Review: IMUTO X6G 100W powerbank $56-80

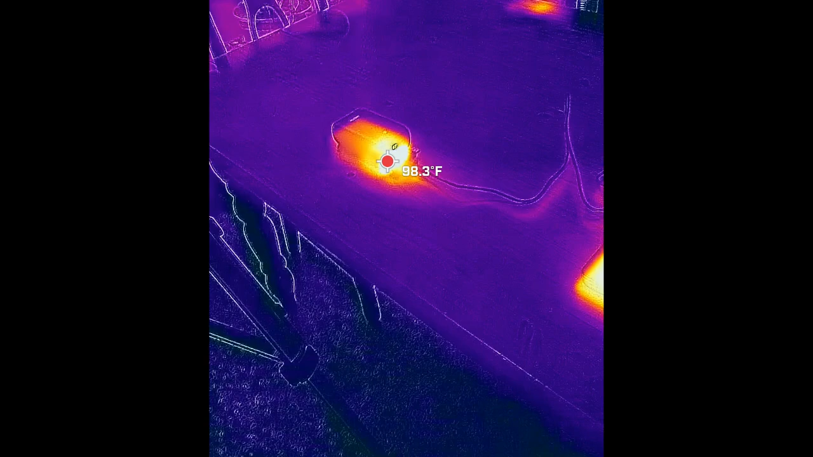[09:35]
On screen: spot 98.3°F
This guy has been powering my laptop here and so far
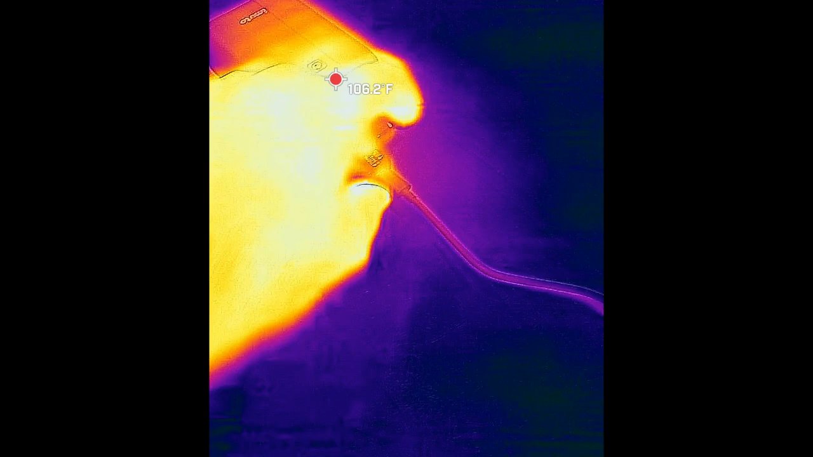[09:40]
On screen: spot 106.2°F
it's put in 27 watts and it's relatively cool.
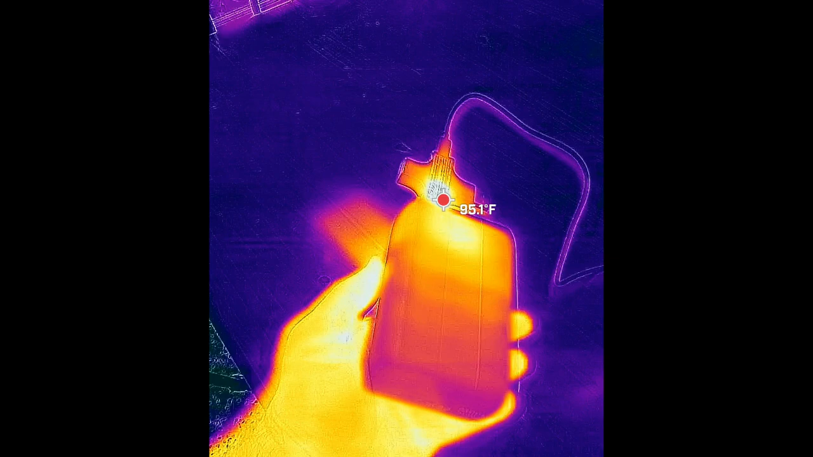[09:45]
On screen: spot 95.1°F
There's one hot spot kind of on the bottom here
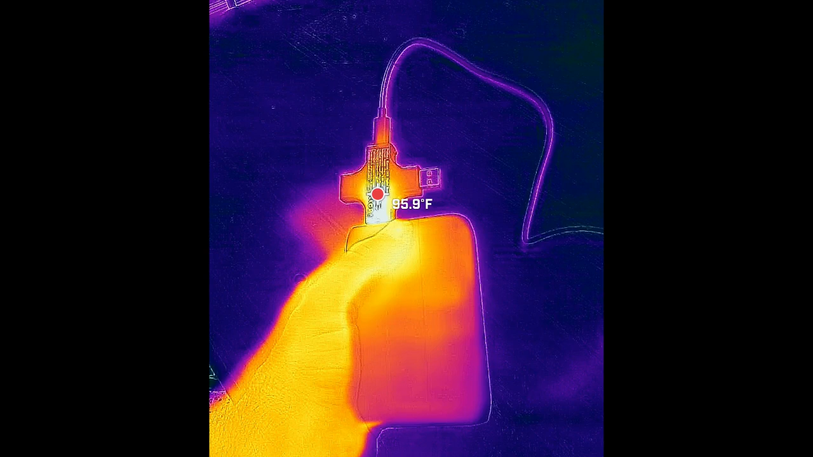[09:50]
and that must be where the power electronics are but even so it's you know barely not
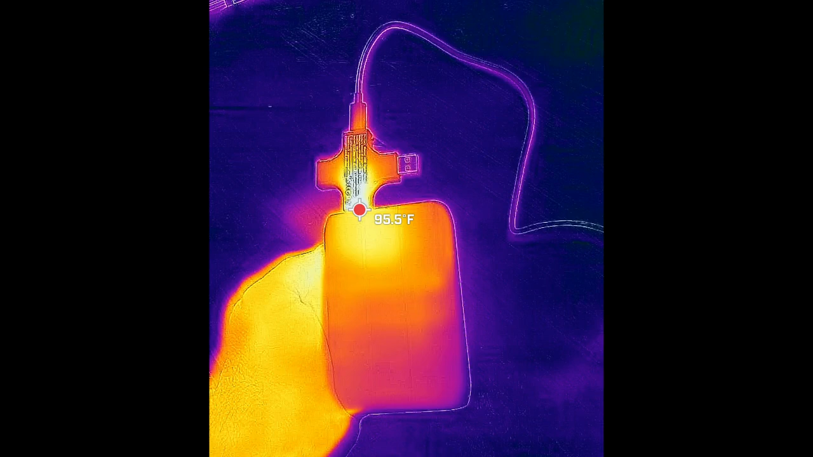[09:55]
On screen: spot 95.5°F
even 100 degrees Fahrenheit you know and my power monitor is actually a little bit warmer than the inside here.
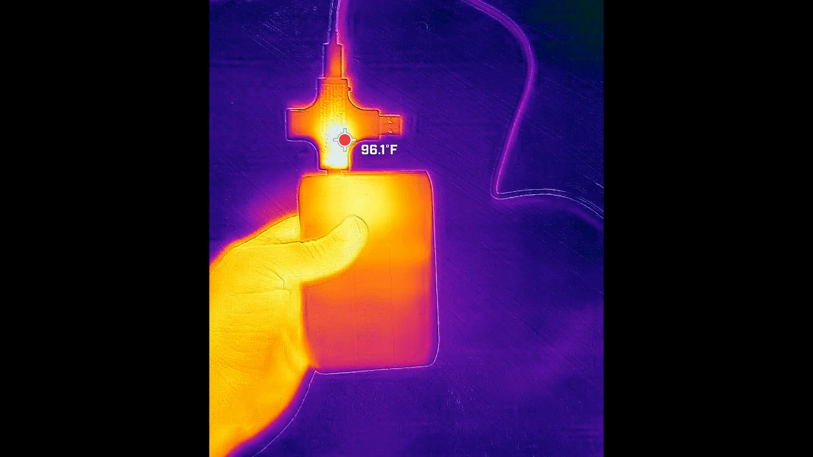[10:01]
On screen: spot 96.1°F
So the rest of the case where the actual battery
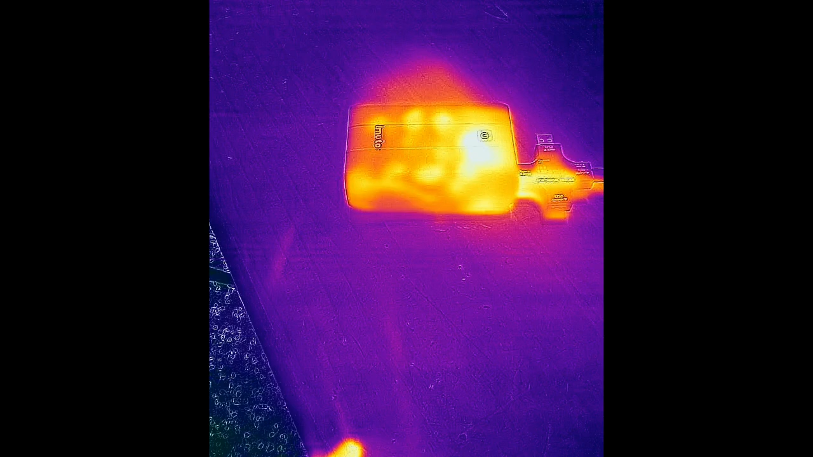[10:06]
is you know this part here is actually kind of cool to the touch. You can see I'm leaving hot spots when I put my finger on it.
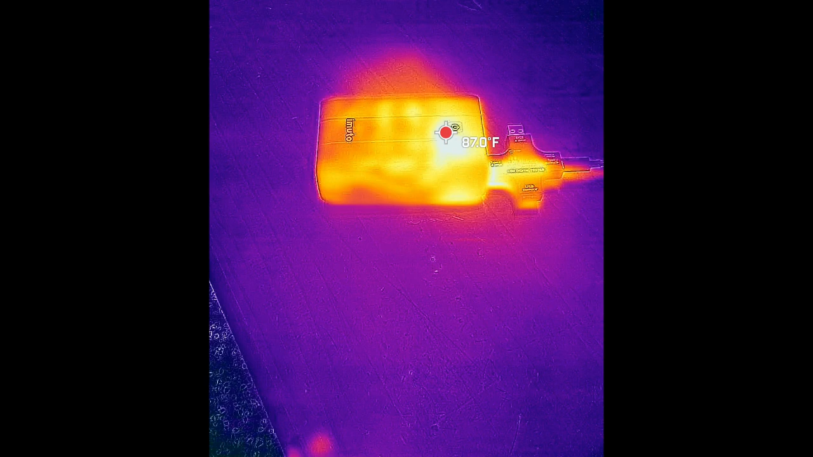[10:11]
On screen: spot 87.0°F
So with the exception of the little bit where the power electronics are
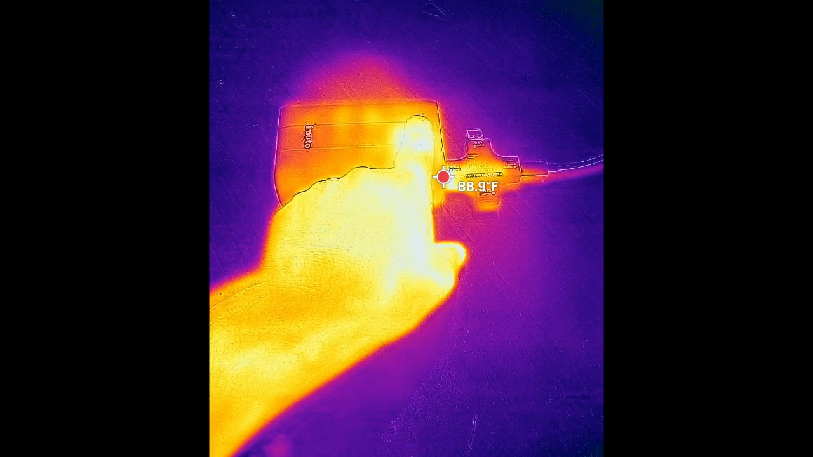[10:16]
On screen: spot 88.9°F
this guy is quite cool. All right this guy is flashing at 0% left we're going to call it done and it has delivered 76 watt hours over the entire run here.